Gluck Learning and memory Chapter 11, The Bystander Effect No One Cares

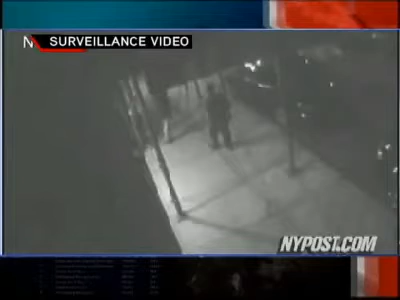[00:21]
Police say he was a good Samaritan. 31-year-old Hugo tailed yaks, stabbed as he tried to protect a woman from a mugger. This surveillance tape shows him bleeding to
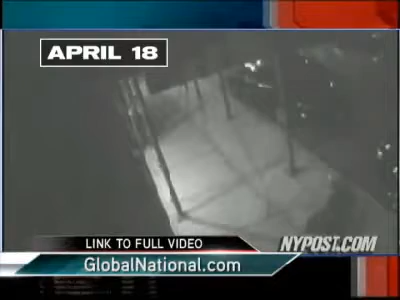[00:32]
death on the sidewalk as 25 people passed him by. In that hour and 20 minutes, one man takes a cell phone picture. Another actually lifts his body, sees the blood, and walks away.